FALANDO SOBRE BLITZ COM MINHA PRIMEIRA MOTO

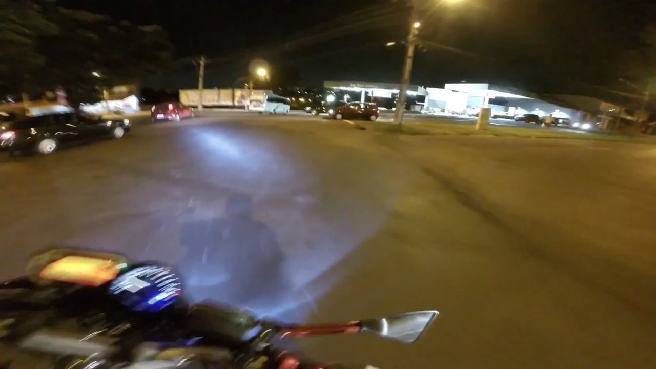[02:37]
Pera aí, parceiro. Esse cruzamento aqui é meio sinistrão mesmo, velho.
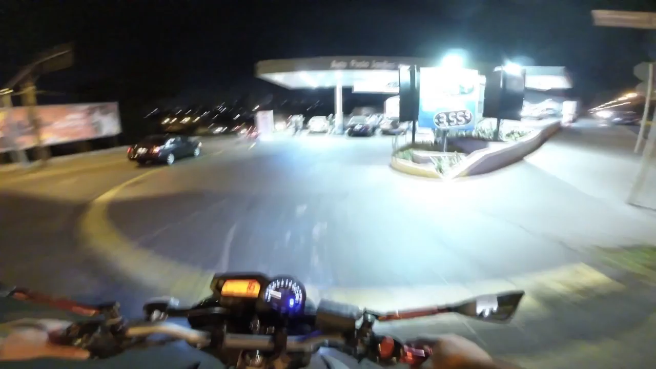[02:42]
Tudo mais esquisito, tá ligado? O cara pega e vem dali, outro vem daqui.
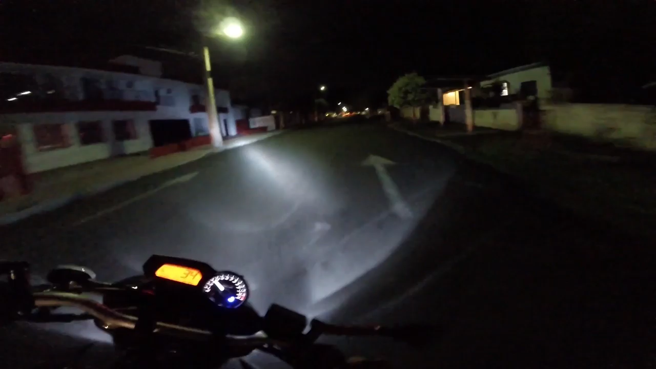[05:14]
Tô passando, a lombada. É, lombada a moto chega a pular pra cima, velho. Pula, fia, pula.
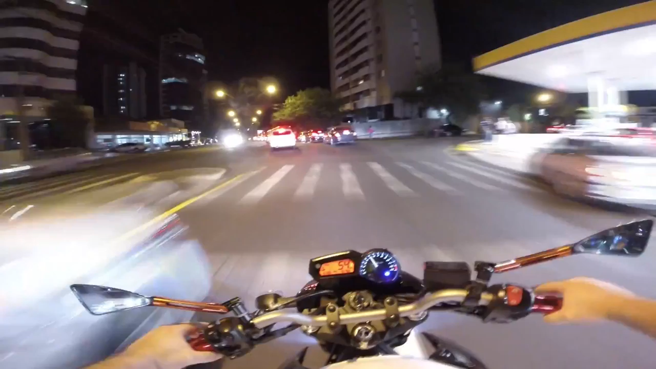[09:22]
O trânsito aqui deve estar daquele jeito, hein, velho. Aí fudeu, hein, mano, cara. E caralho, bati o retrovisor?
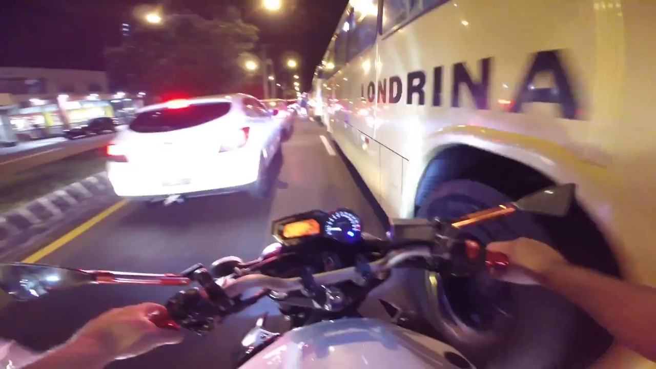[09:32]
Brau!
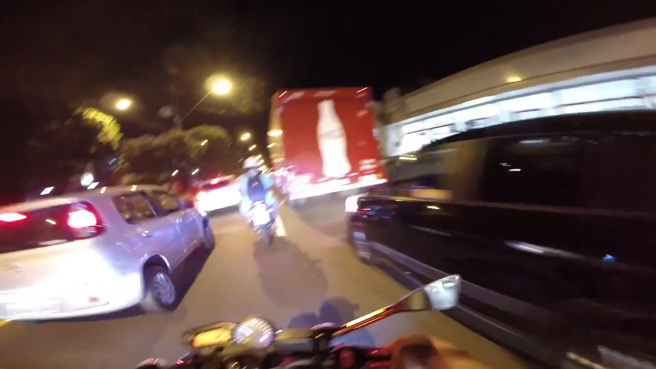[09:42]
Aqui é um cruzamento, fica esperto, ó. Thank you. Valeu!
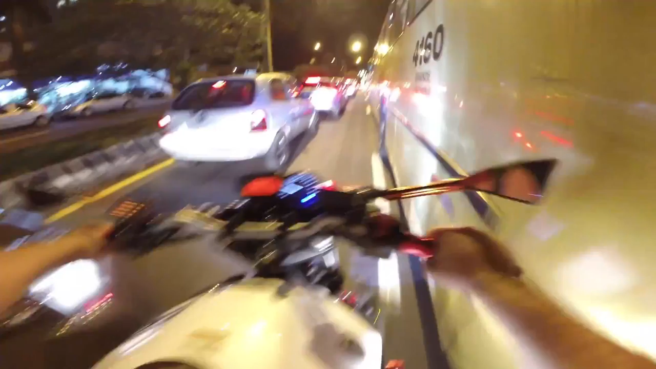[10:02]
Giroflexo ali na frente, não sei se é ambulância.
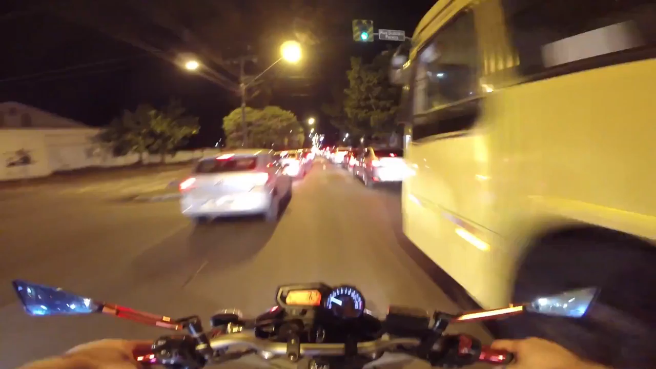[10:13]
Cara, deve ser polícia. CMTU. Graças a Deus.
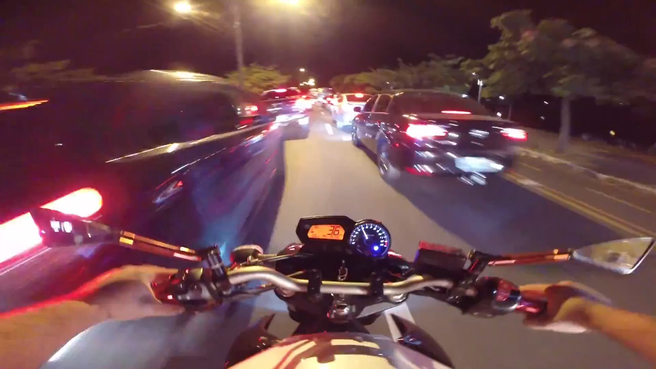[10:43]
Pessoal, se os caras vão na nossa frente, até na faculdade, como que não vai passar os caras,
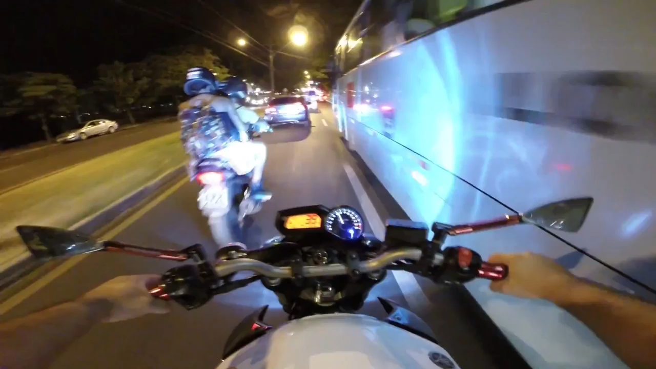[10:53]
velho? Os caras tudo abre, velho. É isso aí, mano.
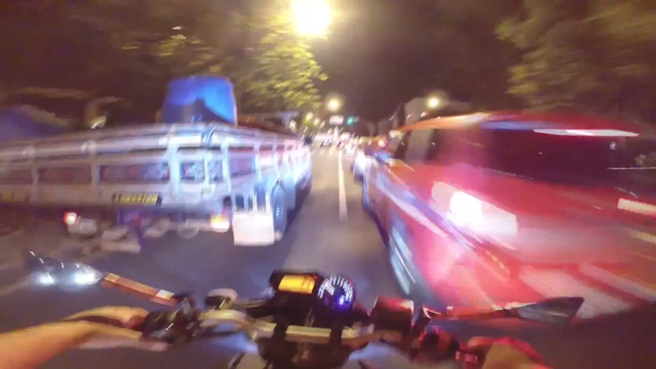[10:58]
Graças a Deus, tá ligado? Ficar barulhento salva sua vida, tio. Muito cara pode te fechar em vez de abrir passagem pra você.
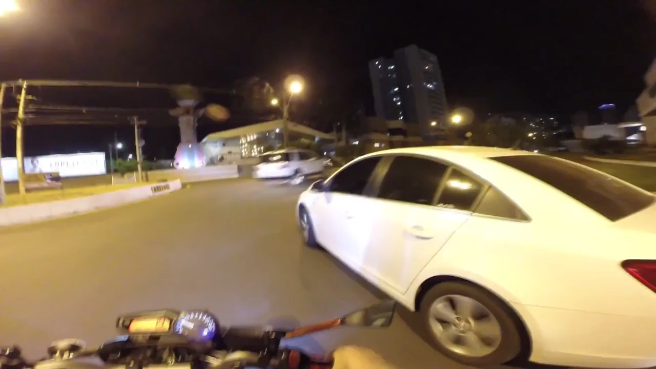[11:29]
Parceiro. Quando o carro tá meio assim, meio indeciso, tá ligado? Eu sempre espero, velho. Porque se eu pego e vou, e o cara resolve virar pro outro lado da rotatória, mano, mas ainda tá errado. Isso que é o pior, né? Se bater, tá ligado? Se você esperar, não. Mas se bater, sim. Você que é novo aí, mano, não esquece, velho.